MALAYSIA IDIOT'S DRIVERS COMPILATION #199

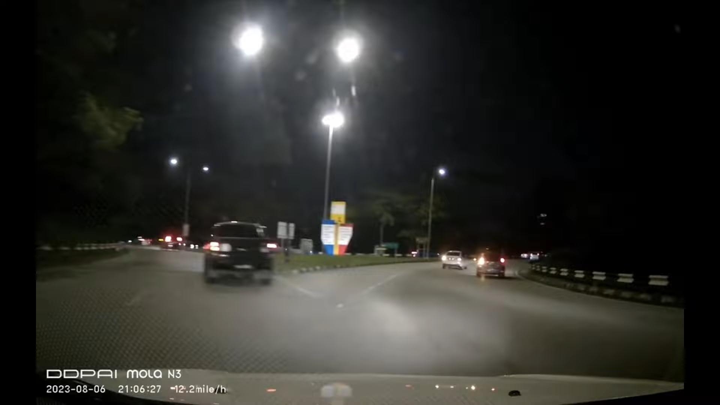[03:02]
Tunggu dorang besok lah tak masuk. Oh, apa-apa-apa. Astagfirullahaladzim. Gila betul lah kau ni. Hey. Apa ni? PY923. Haram je dah kau ni. Kau dah signal tak ada. Heish.